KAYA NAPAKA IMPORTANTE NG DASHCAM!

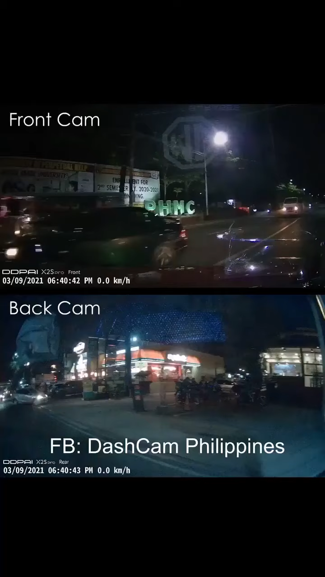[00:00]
May grab. Okay. Galit pa yung ban eh. Oo nga. Sorry naman. Biruin mo kung walang grab. Diyos ko. Ay! Ay, na. Teka lang.
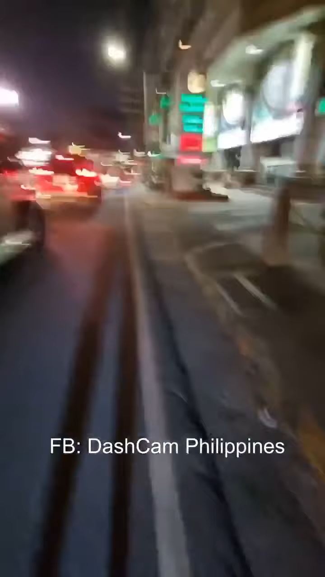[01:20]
Kuya! Habulin mo yan! Hoy! Tatakbo ka pa!